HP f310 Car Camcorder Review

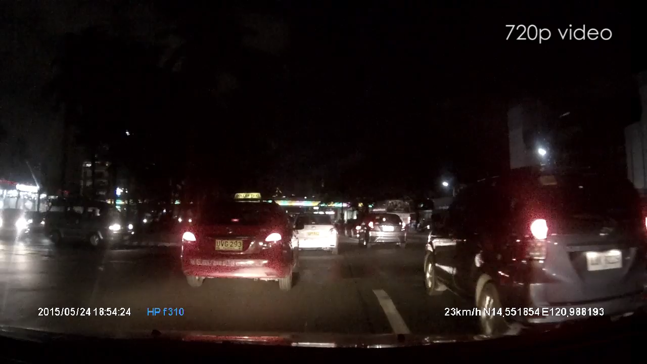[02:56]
At night, digital noise is seen but the quality is still clear enough to be able to read the plate numbers of the car ahead of you.
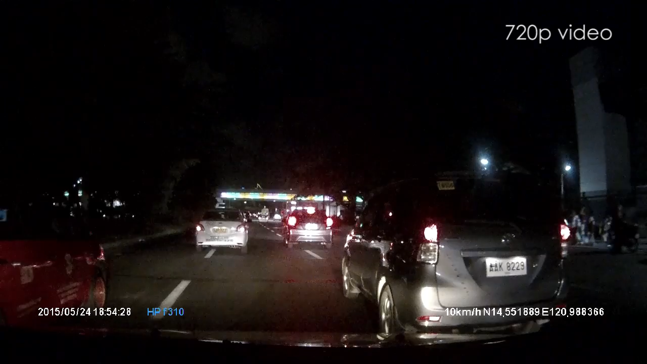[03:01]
As mentioned earlier, its GPS gathers data and shows information embedded on the video such as date, time, current speed and even your direction.